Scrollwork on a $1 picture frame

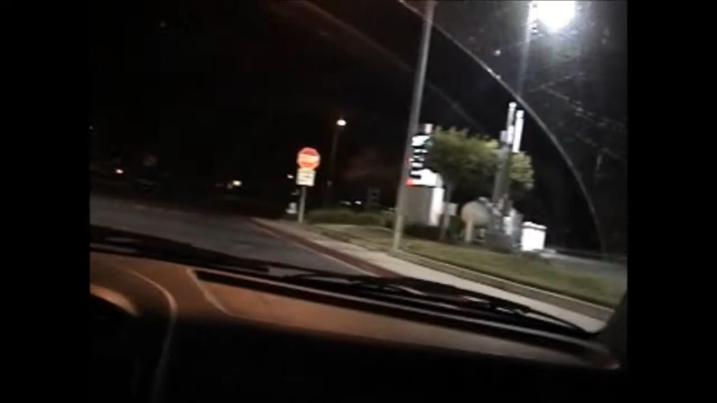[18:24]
And we have an idiot driving. No headlights on. Oh, that's good. That's always good. We need music. And green light. Okay. Red trail rock. Guns and roses.